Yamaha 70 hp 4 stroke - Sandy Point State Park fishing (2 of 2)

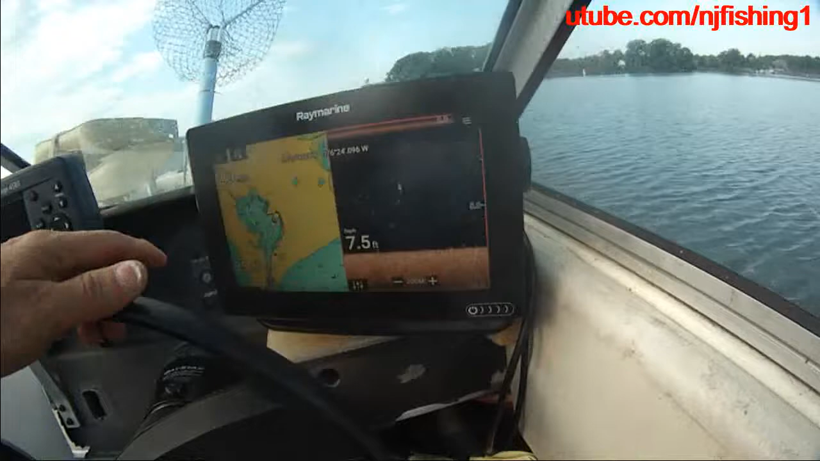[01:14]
On screen: depth 7.5 ft
and the fish finder is showing 7 feet deep
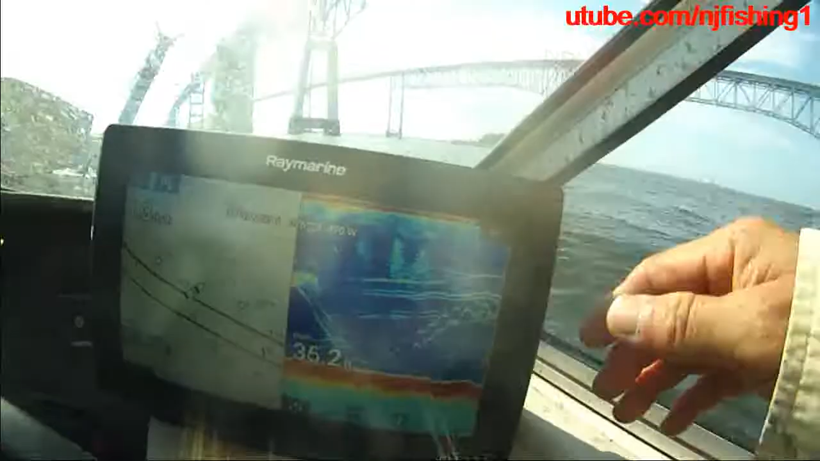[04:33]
You're in line jigging, I can see you in line.
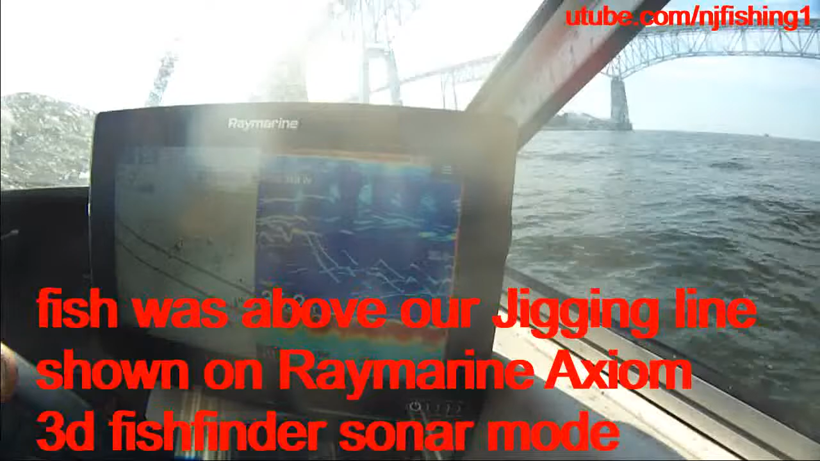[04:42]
Can you? Yes. Look. Am I in the spot? No, higher. Too deep. Higher. There's a bigger one of like five to ten. Whoa. Yeah. Okay. You're in the strike zone.
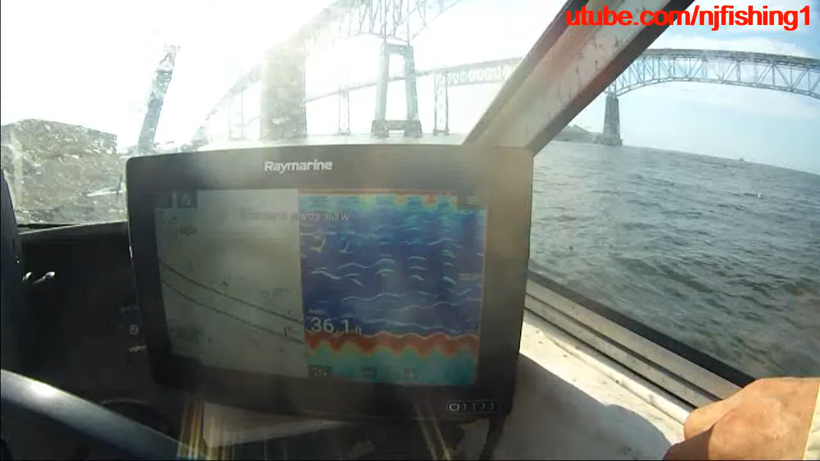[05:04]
Shallower.
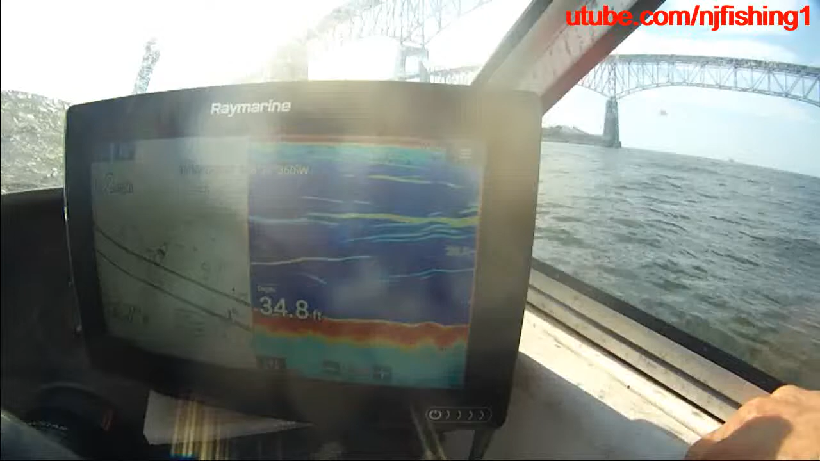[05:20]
On screen: depth 34.8 ft
See a bunch of us. Yeah. I'm in the top of it. Okay. Wow. See that?
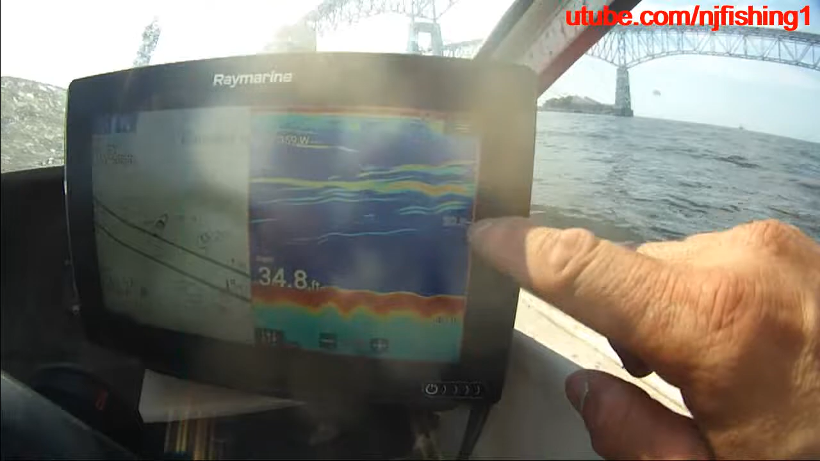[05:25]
On screen: depth 34.8 ft
That's a lot of fish there. Isn't it? Yeah.